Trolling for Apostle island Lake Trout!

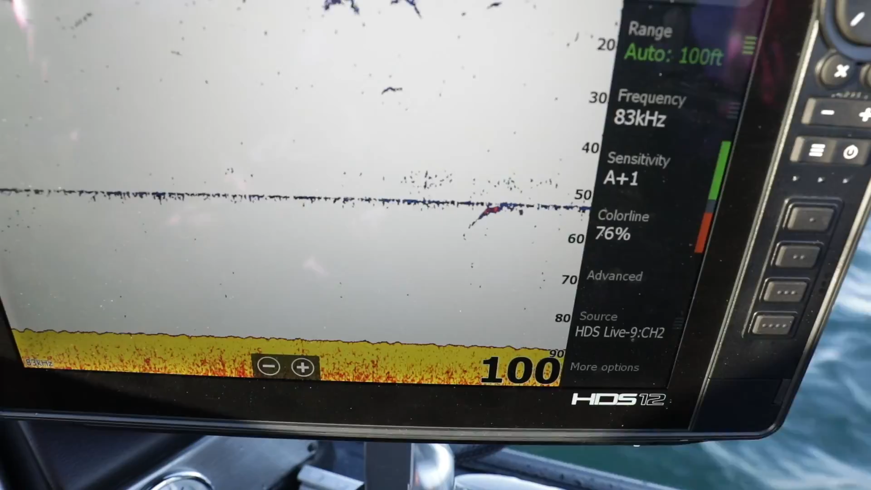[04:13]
just lit up at 60 feet right now this riggers at 52 going over them with that white spoon I want to see this rigger pop too that's